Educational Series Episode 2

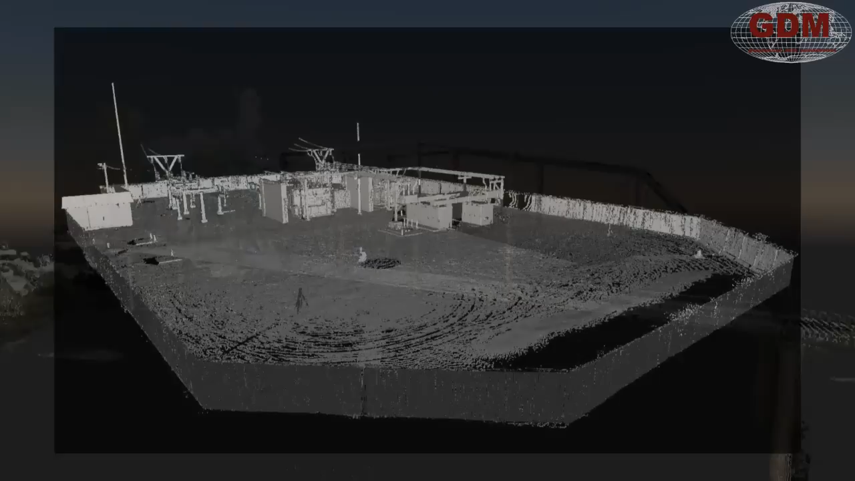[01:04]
For many, that solution is 3D modeling.
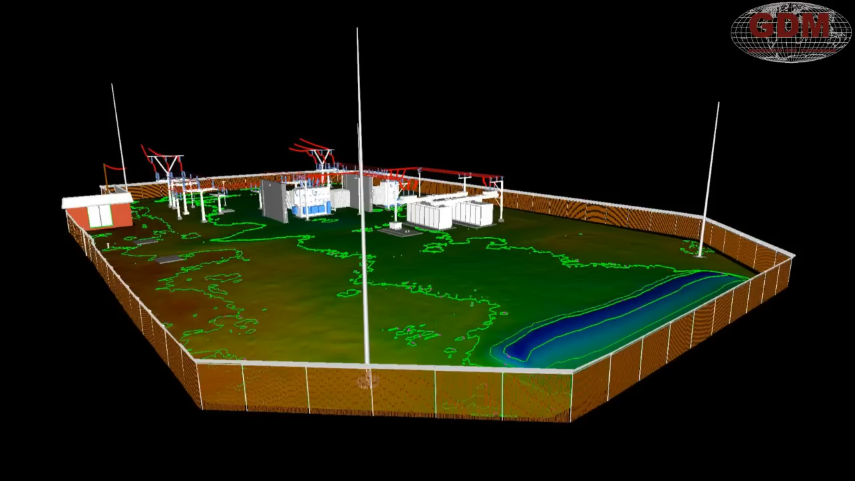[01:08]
There are three basic types of models that are produced from point clouds. The first are two-dimensional models.
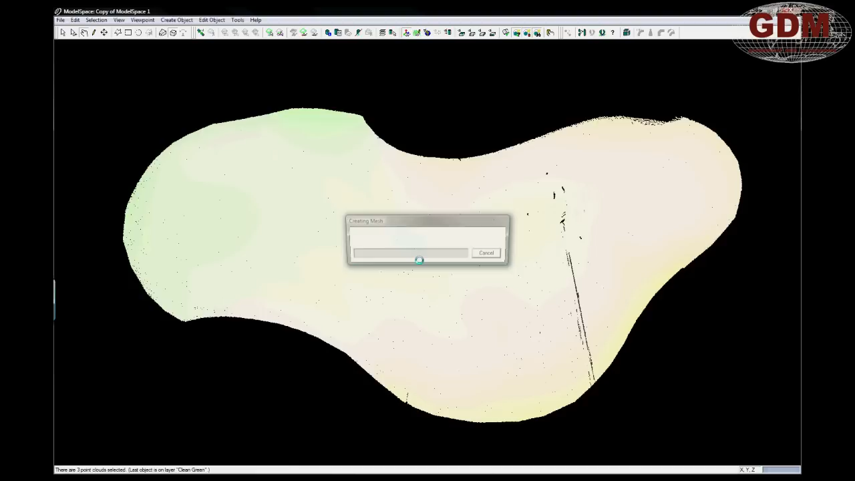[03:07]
In this case, we used the Leica Cyclone software suite to create the mesh.
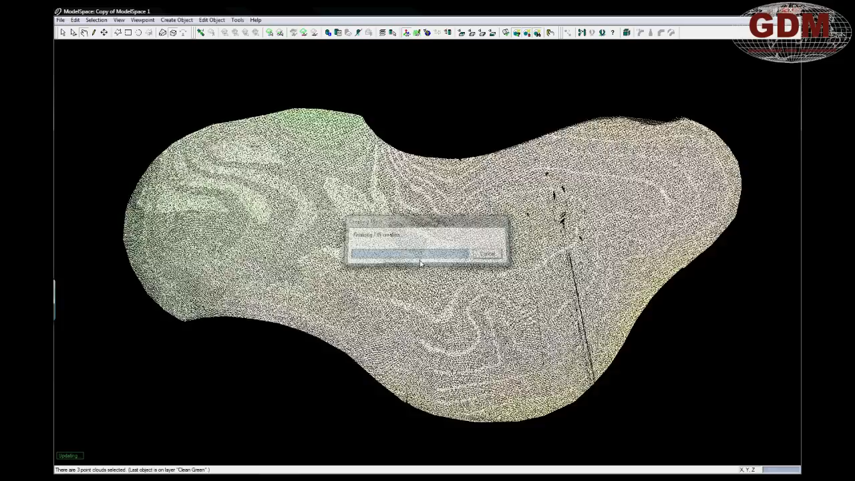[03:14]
However, there are many software applications that can accomplish this task.
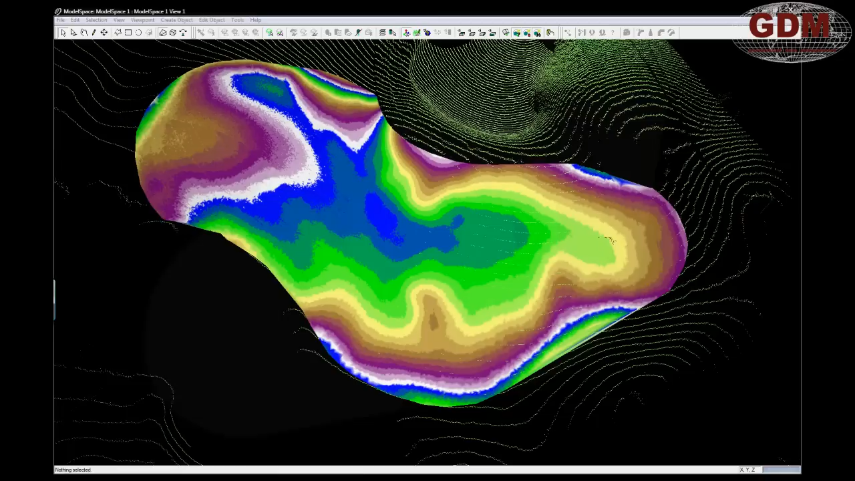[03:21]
Once the point cloud has been converted into a mesh,
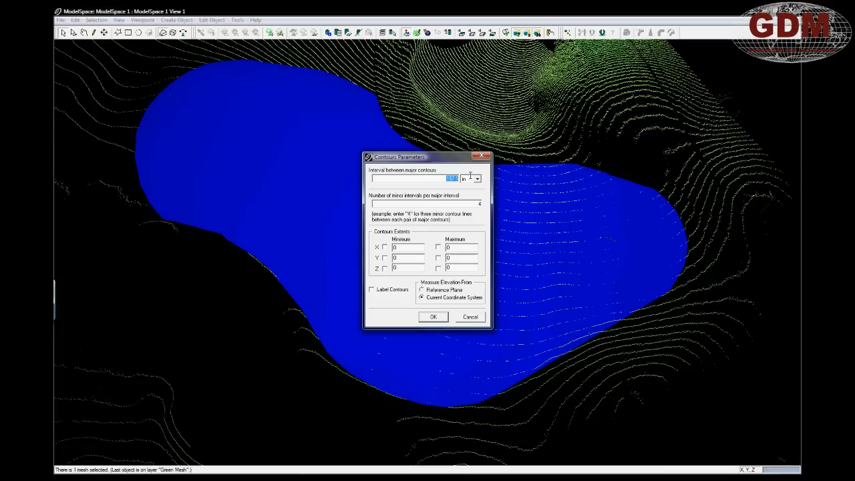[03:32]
the mesh surface can be used to form contour lines for a two dimensional deliverable.
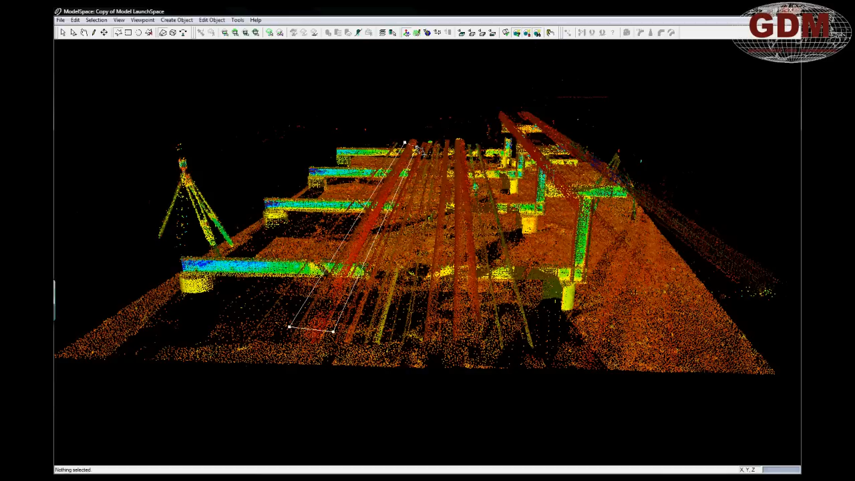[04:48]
So how do we create this 3D model? Essentially, the process requires an operator to select a section of a point cloud and tell the modeling software what that selection is.
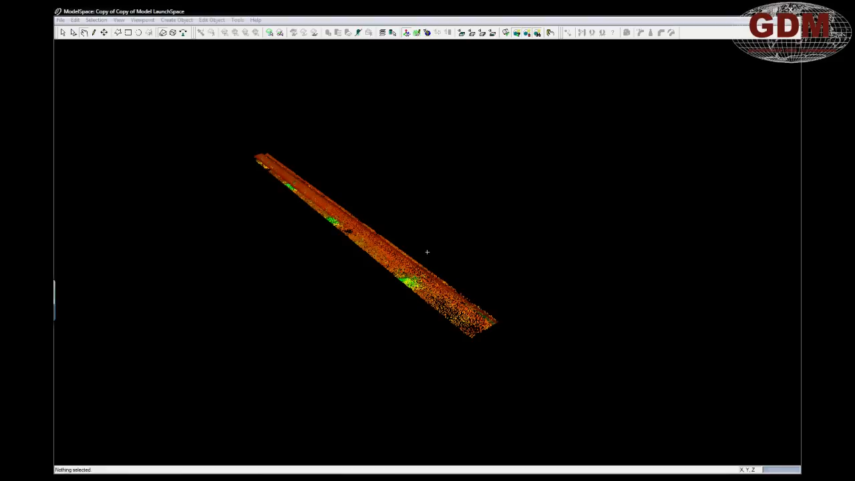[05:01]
For example, here we have a pipe run. First we select a single pipe and isolate it.
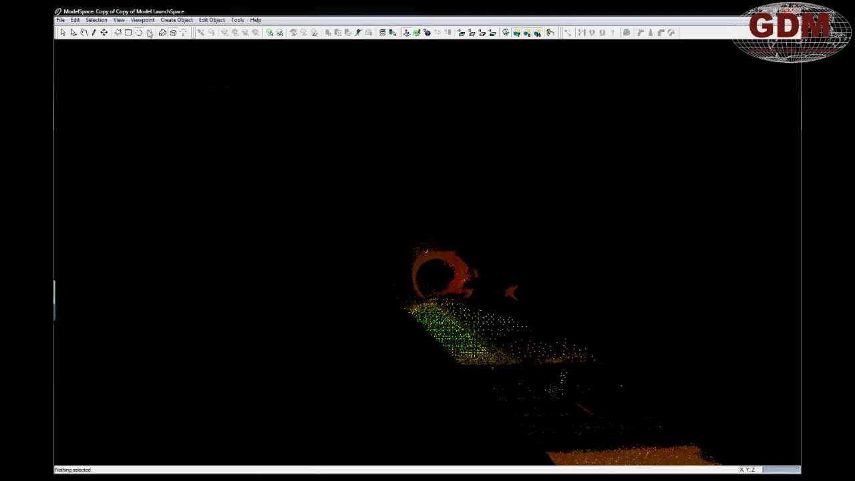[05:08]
Next, we use the create model command and identify the highlighted section as a cylinder. At this point, the modeling algorithm creates a cylinder that best fits the point cloud data.
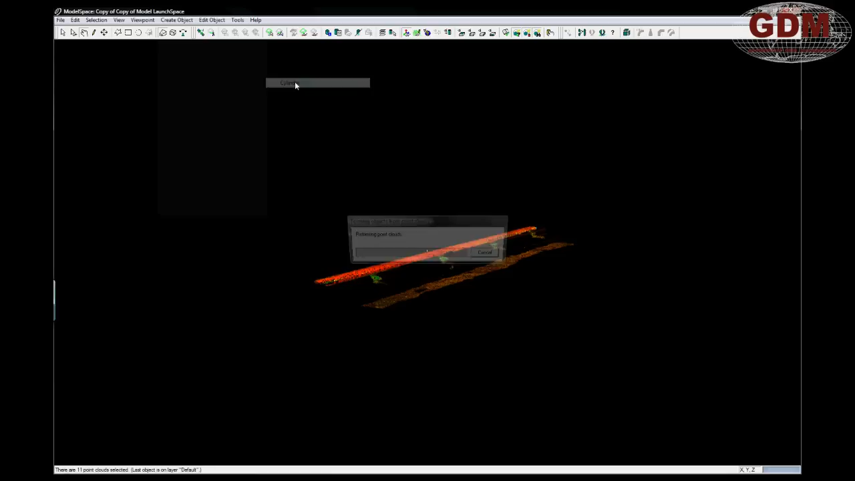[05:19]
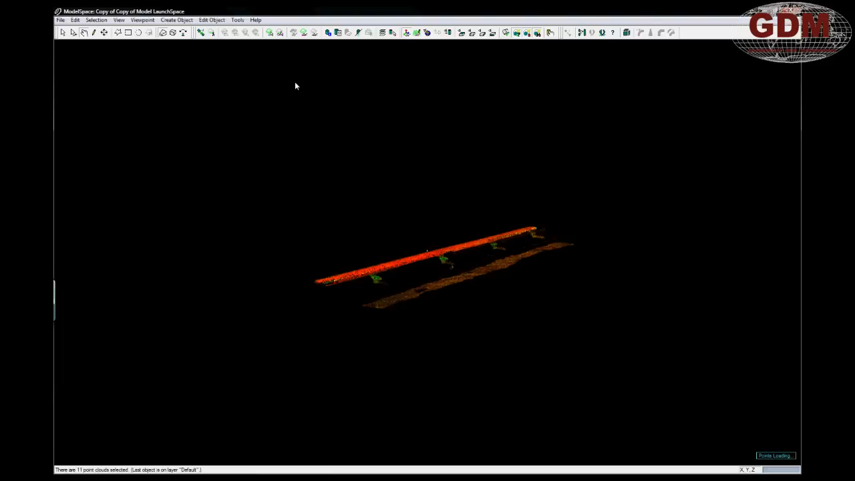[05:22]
By using such a program, the operator can review the model's fit by overlaying it on the point cloud or by viewing the fit to cloud properties of the modeled object.
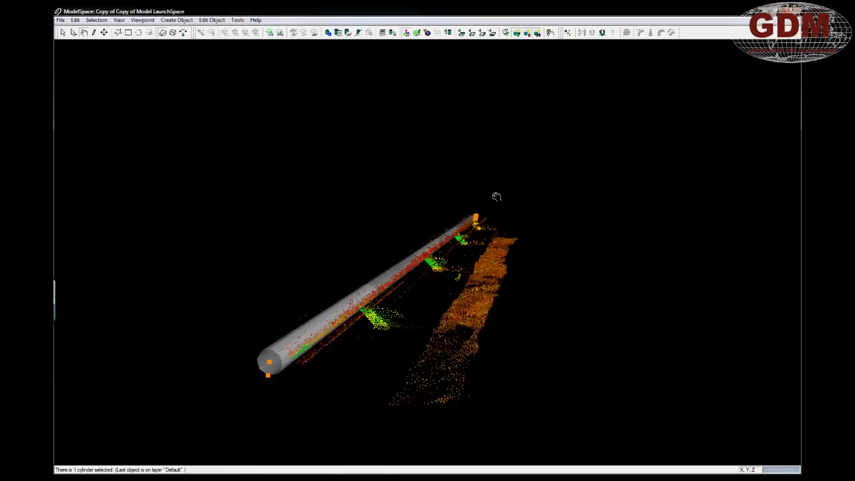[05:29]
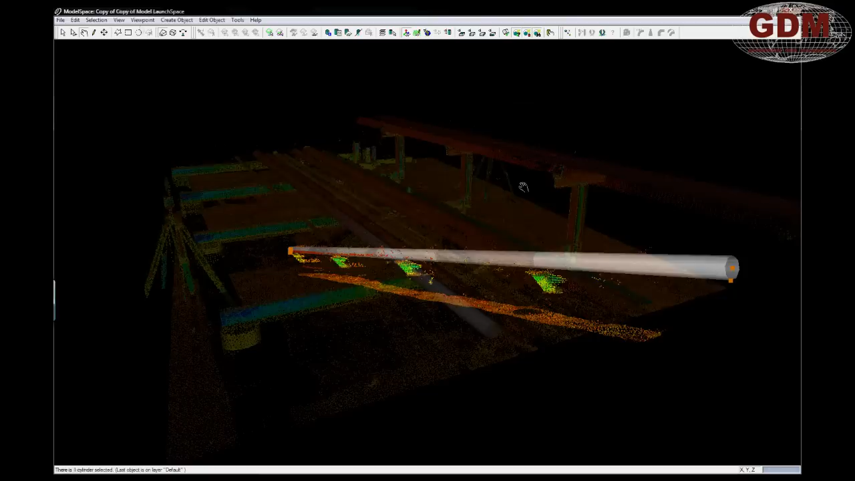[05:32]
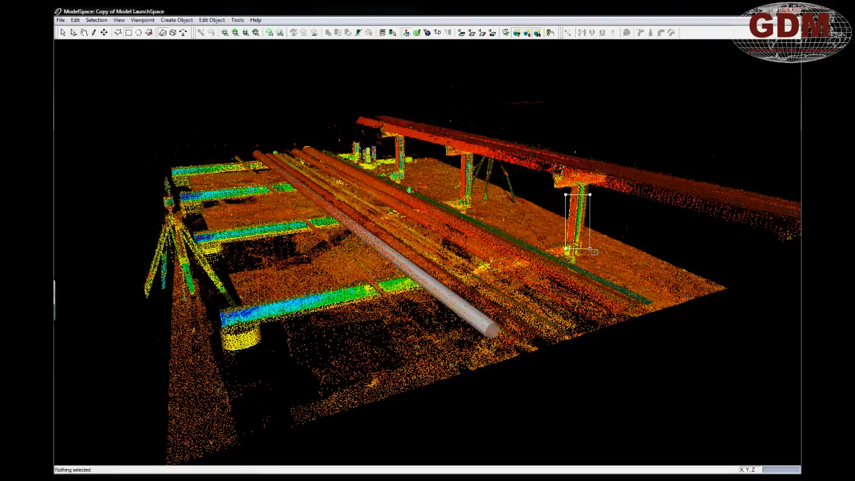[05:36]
Most point cloud software is able to use the same fit to cloud command for more complex shapes as well.
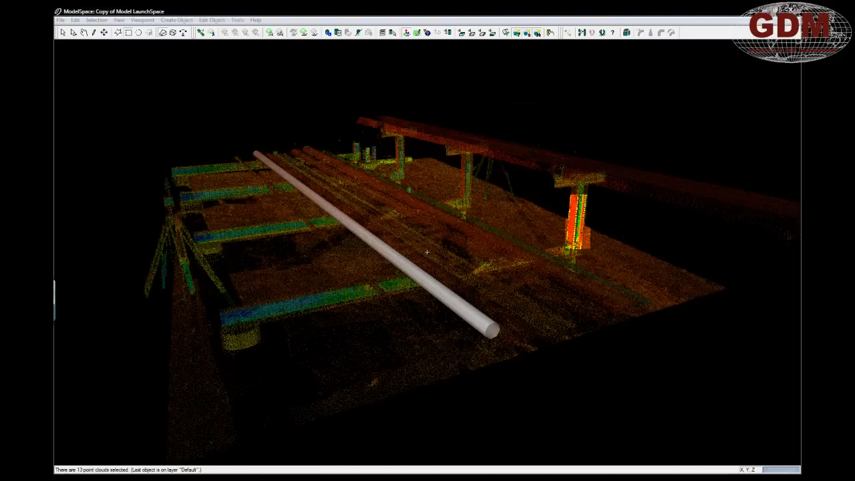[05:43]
Here we have an example of modeling a wide flange steel beam.
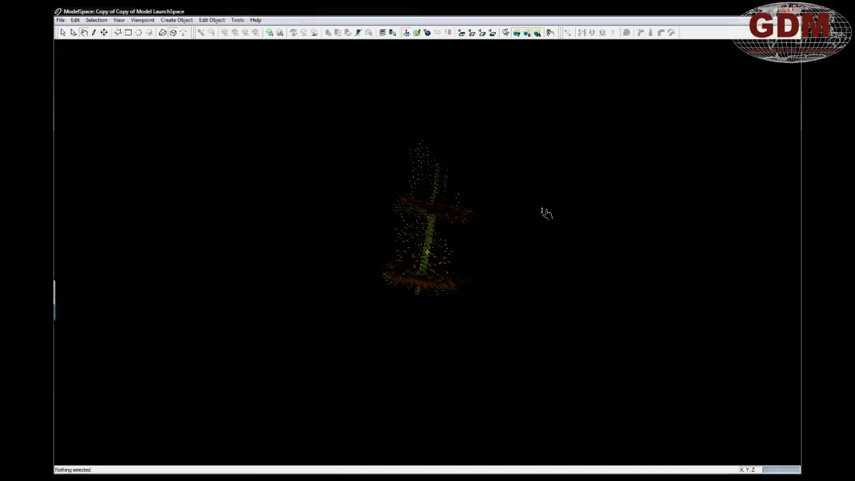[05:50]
Point cloud modeling softwares offer a large variety of modeling commands in addition to fit to cloud,